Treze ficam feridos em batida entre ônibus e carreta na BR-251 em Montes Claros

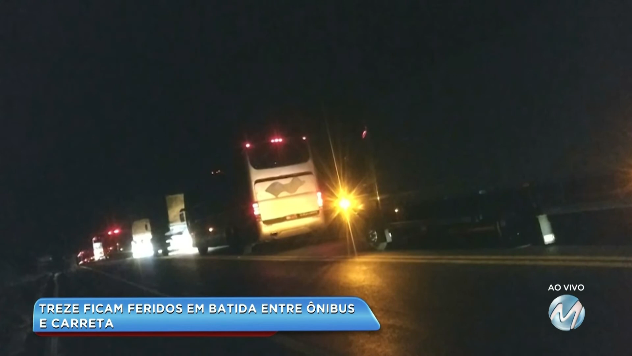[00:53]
Elas vão seguir viagem em outro ônibus para o destino. Agora o trânsito já flui normalmente no trecho. Olha lá, porque ficou interditado por causa daquilo ali, né? O ônibus tombou.